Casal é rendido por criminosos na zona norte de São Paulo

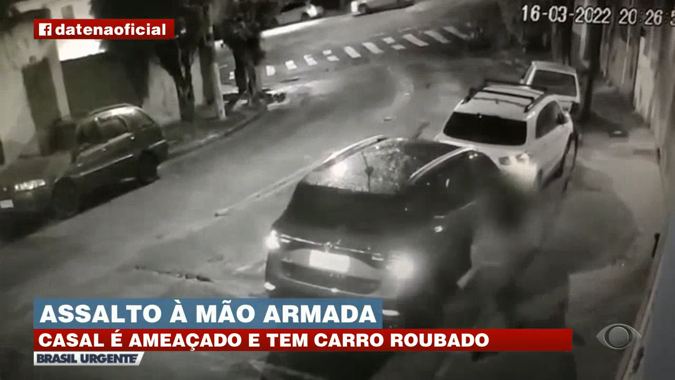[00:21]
Câmeras de segurança flagraram quando a mulher entra no carro que está estacionado com o pisca-alerta ligado. Repare que logo em seguida, dois bandidos armados se aproximam do veículo. Com a arma em punho, o assaltante aponta o revólver para o motorista e abre a porta do carro para render a vítima.